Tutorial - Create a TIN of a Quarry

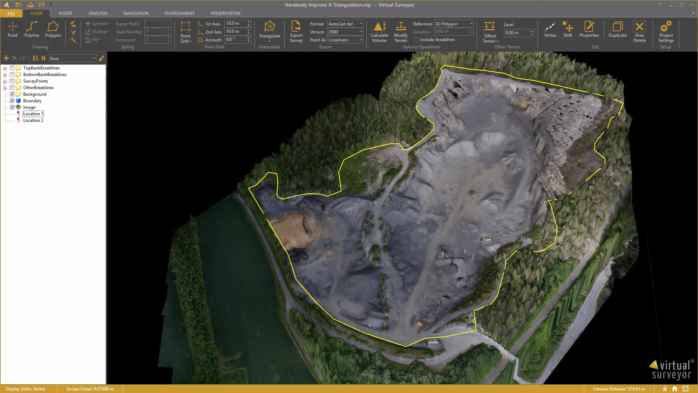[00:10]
This terrain has been created earlier on with the outputs from my photogrammetry process. I can navigate around very easily in Virtual Surveyor.
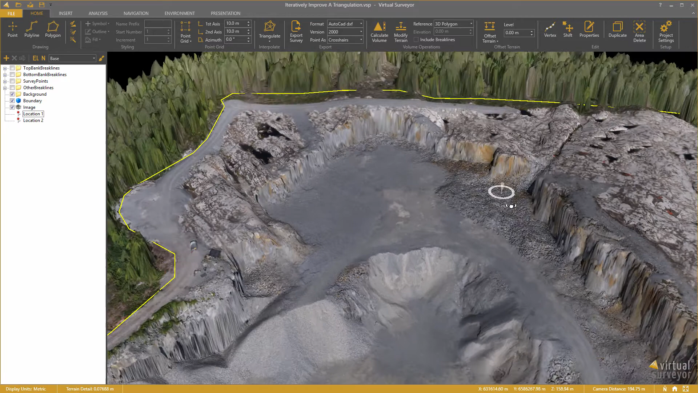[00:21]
But it is a tremendous amount of data and I have some problems handling that in the CAD software I normally use.
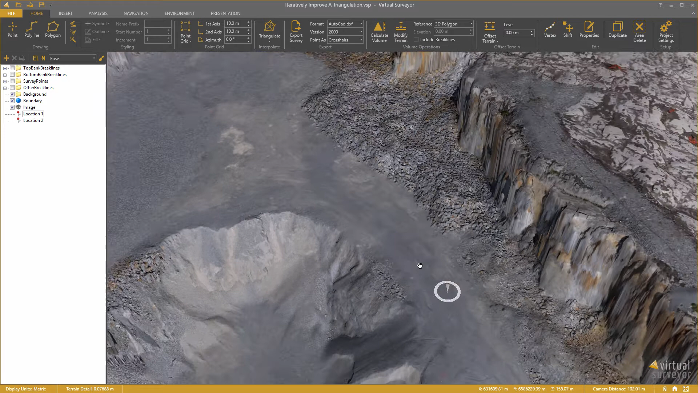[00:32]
So I would like to convert this terrain to a TIN, a triangular model that doesn't contain too many triangles but just enough to model this terrain accurately. Virtual Surveyor contains the workflows to handle that process very efficiently. OK, let's start.
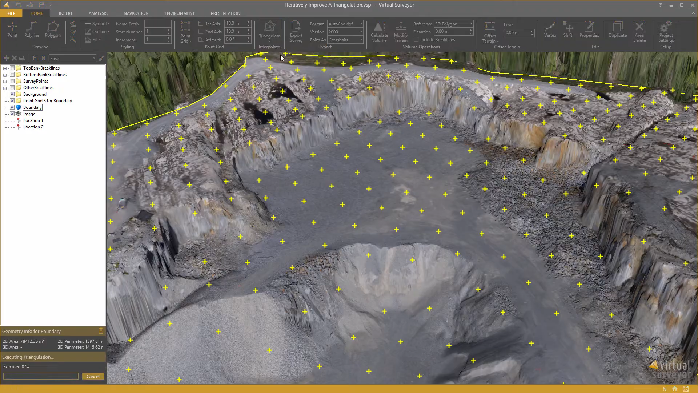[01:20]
You will see that you get a triangular model of this quarry.
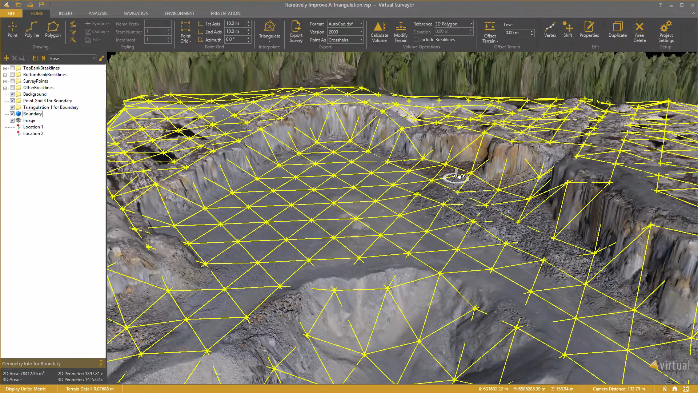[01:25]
But when I look a bit closer you also see there is not a good correspondence at every location. The triangles here don't align well with the vertical faces.
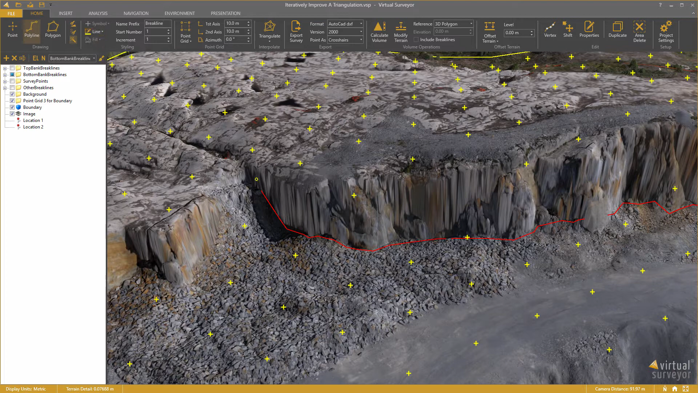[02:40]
Also here I will draw a first segment and the software will draw the break line for me.
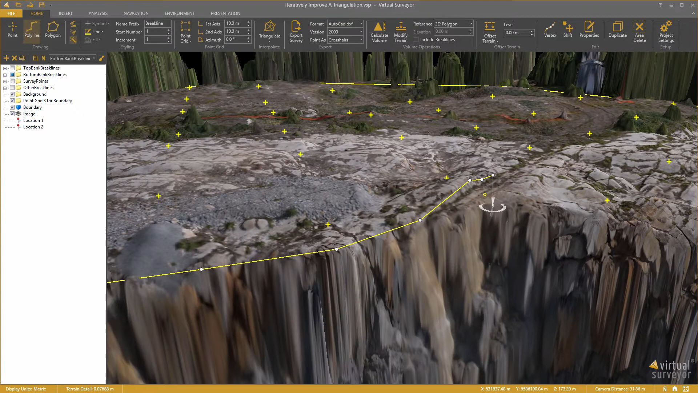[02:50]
I navigate to the end, right click to complete. I continue this process for the entire quarry. That complete survey would look like this.
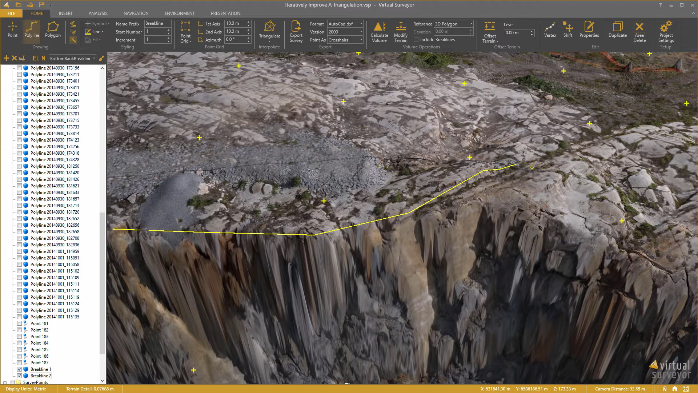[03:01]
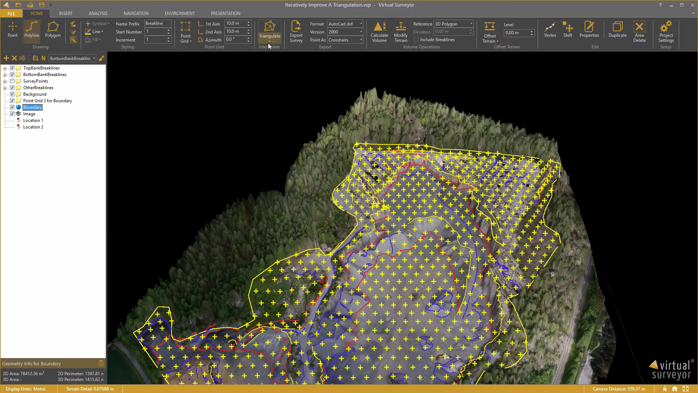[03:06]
I select the boundary and triangulate again within that boundary.
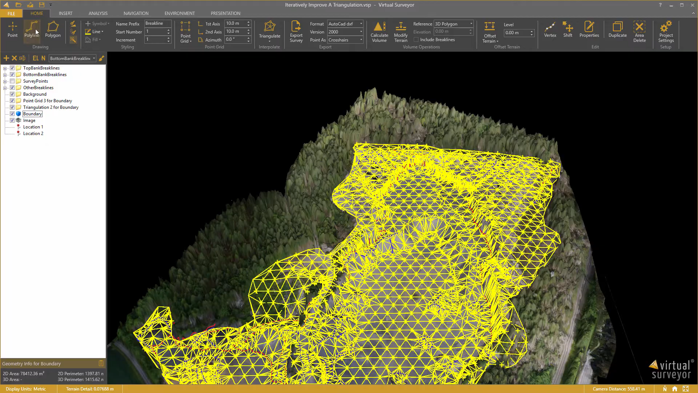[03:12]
Alright, I zoom in and I can see that I get a much better correspondence now of the vertical faces with the triangular model.
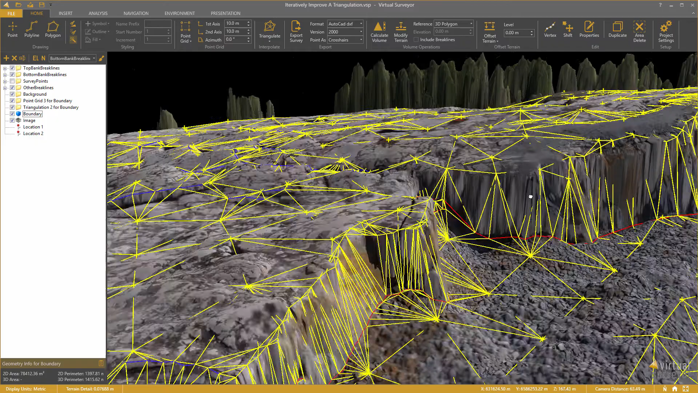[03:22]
Of course it is not necessarily always perfect.
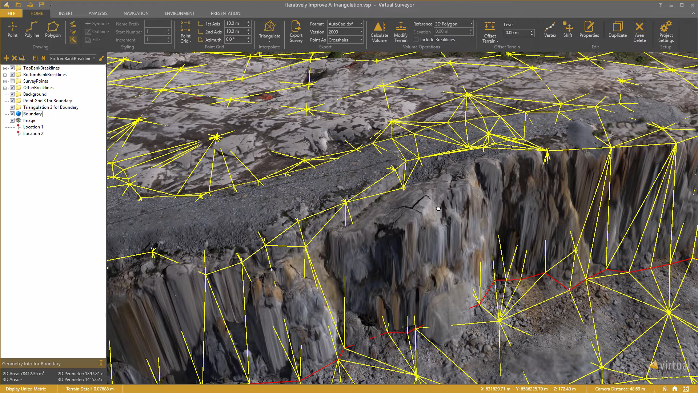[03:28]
And at this location there is a big rock that I didn't include yet. So, I am further going to improve this. For example, in this case I might add some additional survey points. I select the survey points layer here, enable the point drawing mode and I add some points here at the side of this big rock. And I do this for the entire area. And then I am going to re-triangulate within that boundary.
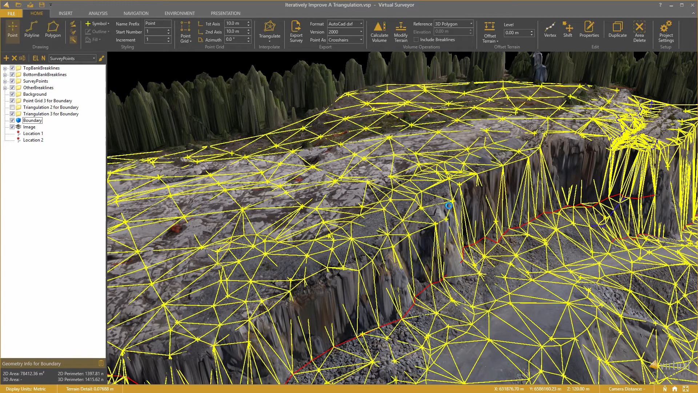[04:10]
And you will see that the triangular model will be updated for this rock for which I just added some more points. Okay, and I can continue to do this until I am satisfied. And now I am ready to work with this surface in my CAD software. And this is one of the great things of Virtual Surveyor which you can't do with traditional surveying. You have a way of verifying your survey work. In the traditional way, you would work outside, measure some points, go to the office, convert them to break lines and do a triangulation.